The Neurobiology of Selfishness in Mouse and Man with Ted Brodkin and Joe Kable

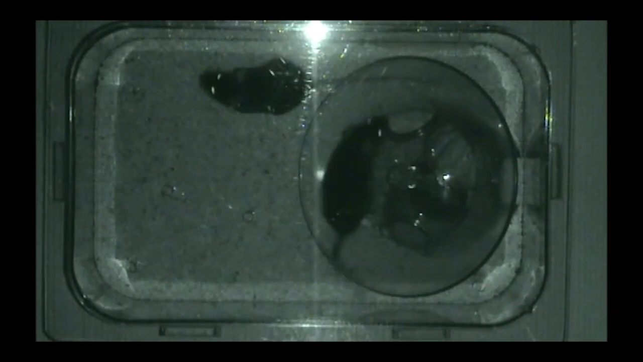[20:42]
Okay, so mouse number one, spend a lot of time in the wheel. Now mouse number two tries to get on. He gets on a little. It's a little uncomfortable for them to both be on, okay. So now mouse number two makes a break for it and gets on the toy. Now mouse number one is sort of grooming mouse number two, pushes mouse number two off,